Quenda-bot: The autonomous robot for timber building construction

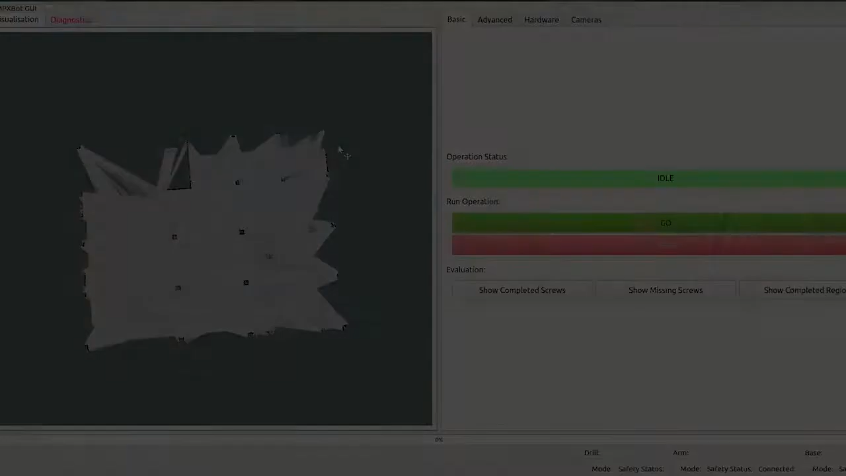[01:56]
A simple user interface allows workers to monitor the operation and view live data.